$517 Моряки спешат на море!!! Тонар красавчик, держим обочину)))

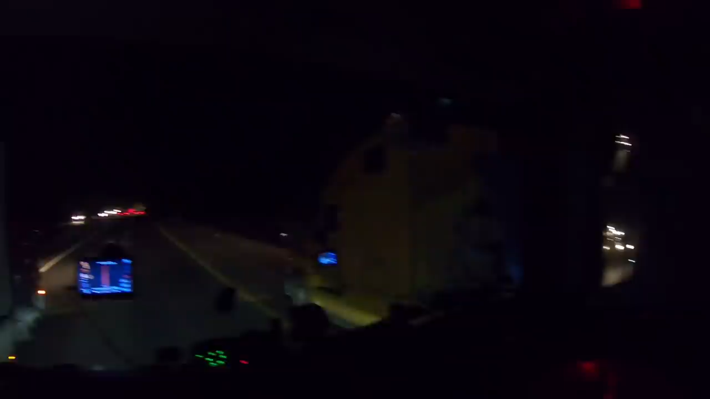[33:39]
Сколько мы уже? Мы уже минут 40, наверное, здесь толкаемся. Ну вот вроде бы как мост этот, насколько я понимаю, уже впереди. Если я вот на... Маша не обманывает, я уже мост вижу. Если это этот мост, который вечно разбирают. Вот уже 40 минут мы вот здесь вот так вот. Ну мы едем, не стоим.